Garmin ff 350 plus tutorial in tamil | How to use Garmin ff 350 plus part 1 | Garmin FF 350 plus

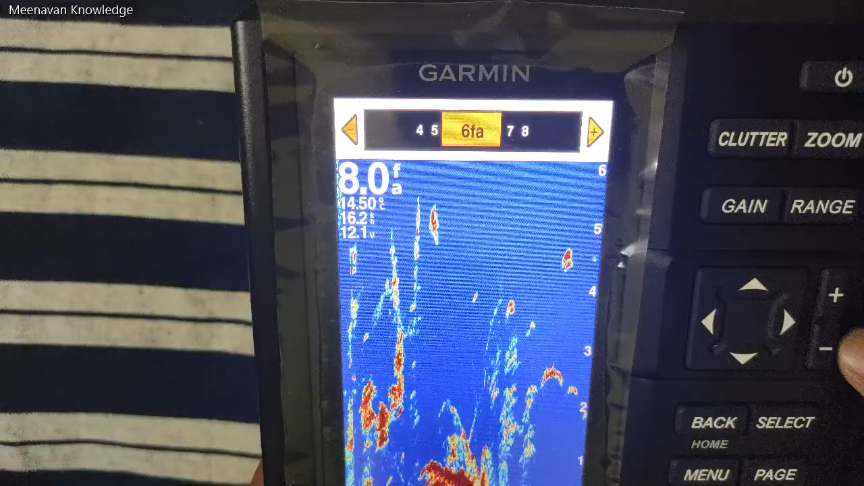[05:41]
On screen: depth 8.0 fa
இல்ல எனக்கு ஒரு 4 போதும்னா நீங்க 4 வச்சீங்கன்னா உங்களுக்கு 4 டீடைல்ஸ் மட்டும் காட்டும்.
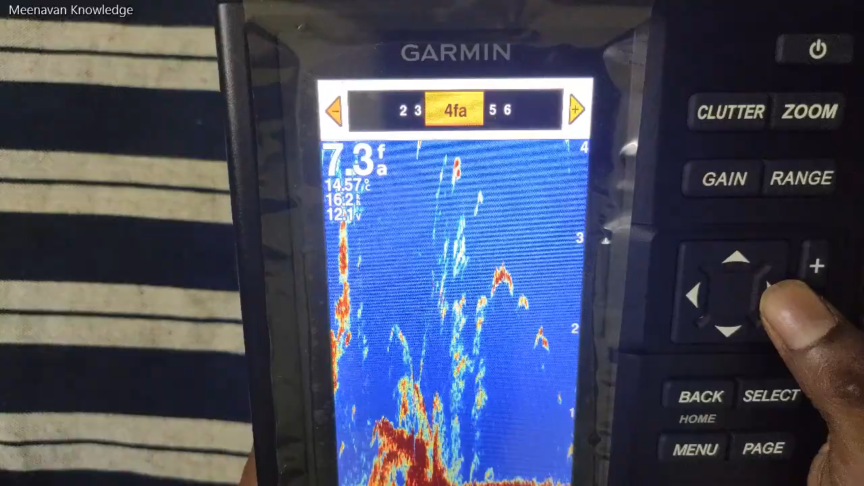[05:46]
On screen: depth 7.3 fa
இந்த மாதிரி உங்களுக்கு எந்த பாகம் வேணுமோ அதை மேல நீங்க இன்க்ரீஸ் பண்ணிக்கலாம். அதுக்கு வந்து பிளஸ் கொடுத்துருக்கா, அப்ப இதை நம்ம கிளிக் பண்ணணும்.
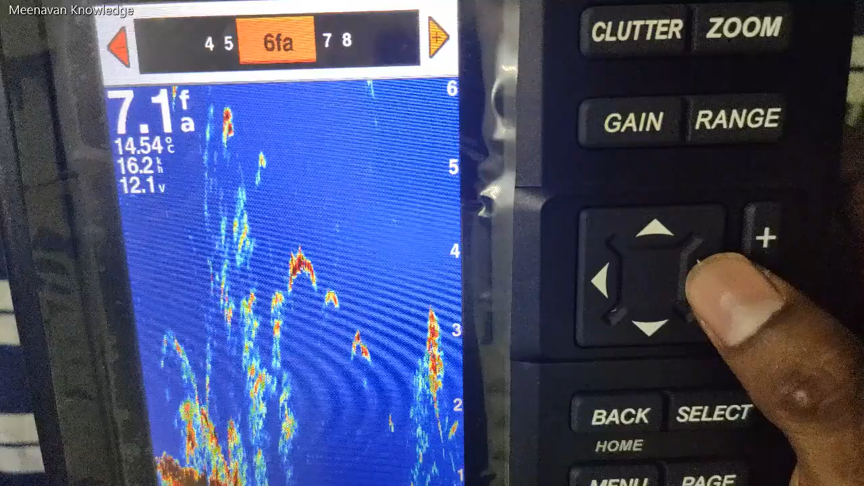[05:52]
On screen: depth 7.1 fa, water 14.54°C
சோ இப்படி நீங்க கிளிக் பண்ணா இந்த பட்டனை உங்களுக்கு இன்க்ரீஸ் ஆகிறது தெரியும். 8 வச்சா 8 டீடைல்ஸ் காட்டும். ஓகேவா? சோ பாட்டம் லாக் சொல்லிட்டேன்.
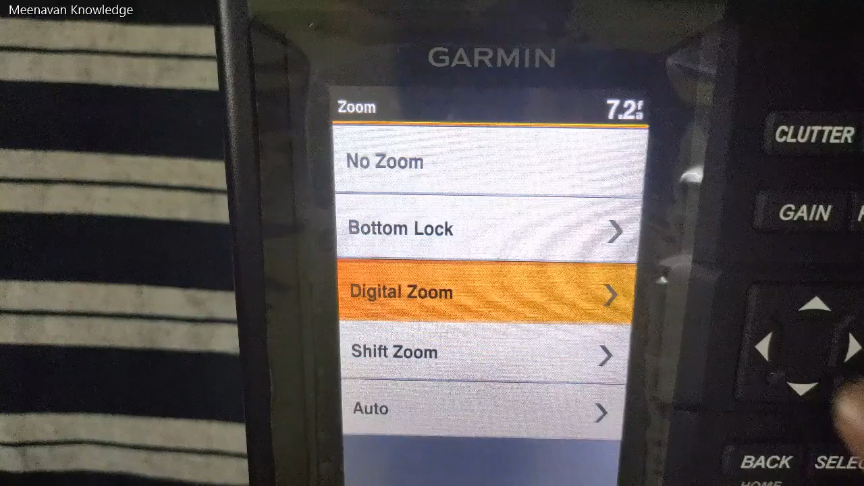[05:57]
அடுத்து டிஜிட்டல் ஜூம்னா எனக்கு கரெக்டா இப்போ நான் வந்து 10 பாகம் காட்டு,
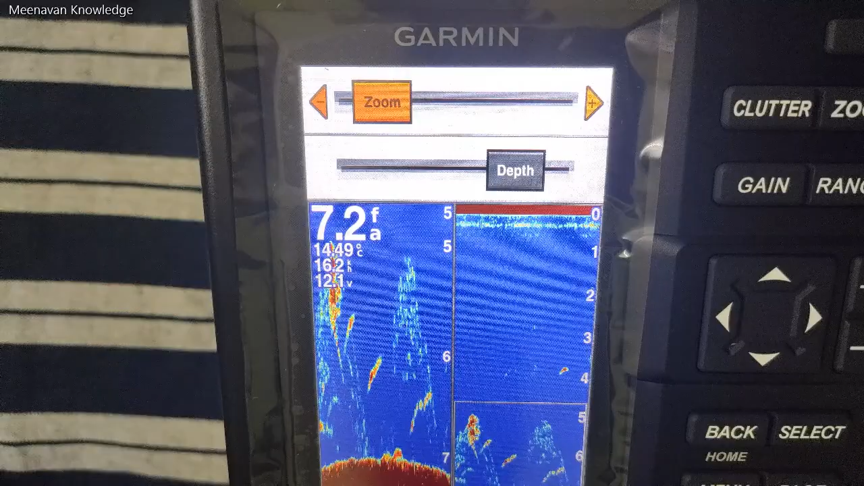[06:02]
On screen: depth 7.2 fa
பட் ஆனா எனக்கு 4வது இடத்துல 4வது பாகத்தை மட்டும் ஜூம் பண்ணி பாக்கணும் அப்படின்னு நினைச்சீங்கன்னா உங்களுக்கு இந்த மாதிரி பாக்ஸ் இருக்கும்.
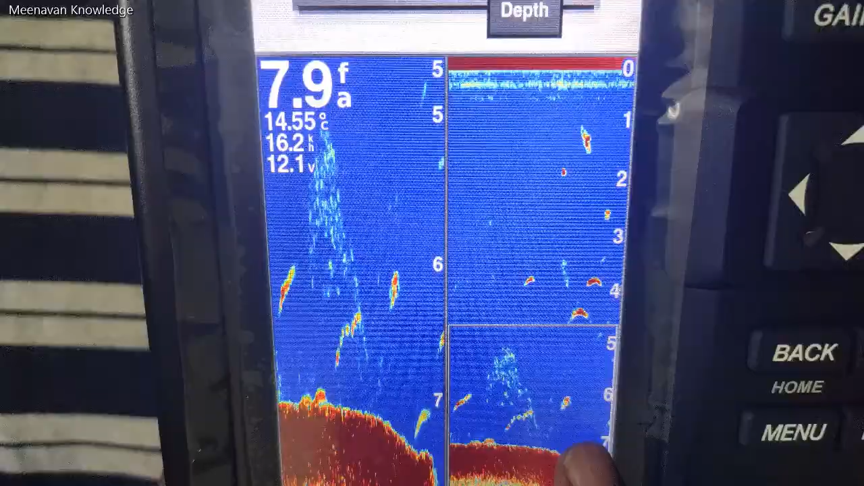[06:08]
On screen: depth 7.9 fa, water 14.55°C
இந்த பாக்ஸ் நீங்க 4வது கொண்டு போனா அந்த 4வதோட டீடைல்ஸ் மட்டும் இங்க வந்து உங்களுக்கு கிளியரா காட்டும்.
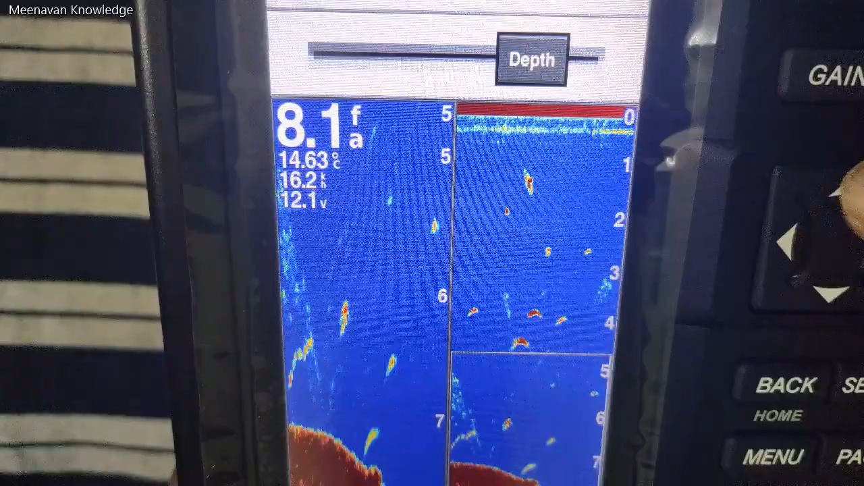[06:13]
On screen: depth 8.1 fa, water 14.63°C
சோ மேல இந்த ஜூம்ல வச்சுட்டு பிளஸ் பண்ணுங்க,
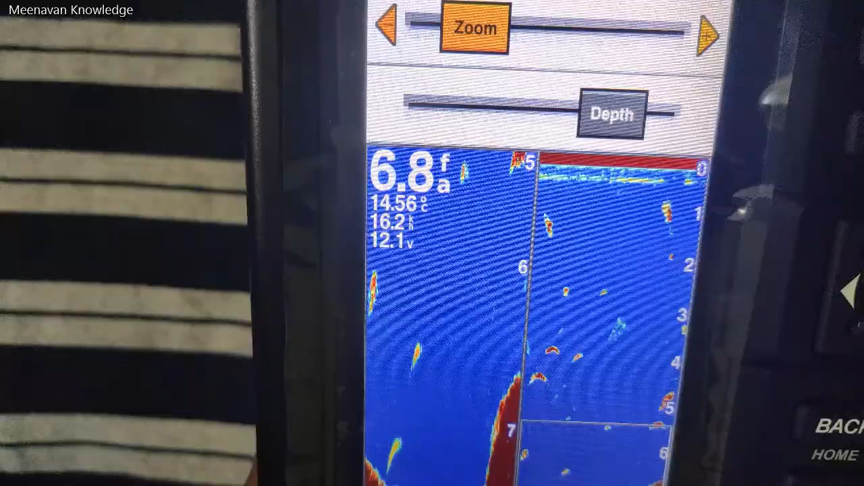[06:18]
On screen: water 14.56°C
இல்ல மைனஸ் பண்ணோம்னா உங்களுக்கு வந்து மேல இப்படி ஏறும். புரியுதா?
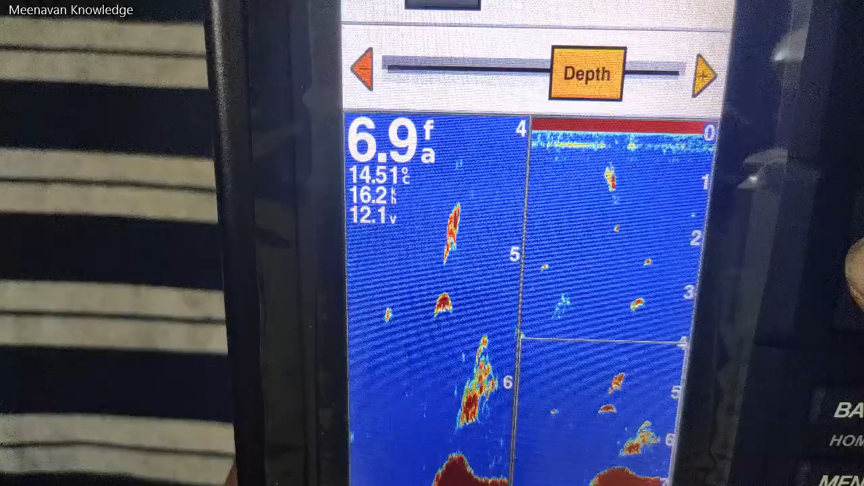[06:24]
சோ இப்போ 4வது மட்டும் இங்க நான் வச்சுட்டேன். வச்சோன்னு அந்த 4வதோட டீடைல்ஸ் மட்டும் இந்த ஸ்கிரீன்ல உங்களுக்கு ஸ்பிளிட் பண்ணி காட்டும்.
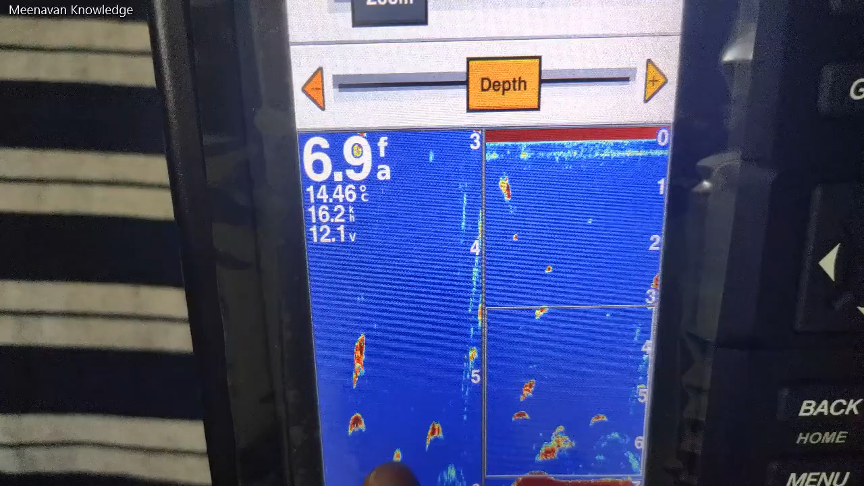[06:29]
On screen: depth 6.9 fa, water 14.46°C, speed 16.2 kn
இங்க ஒரு கோடு இருக்குறது தெரியும், அந்த கோடுக்குள்ள என்ன இருக்கோ அதோட டீடைல்ஸ் மட்டும் இங்க காட்டும்.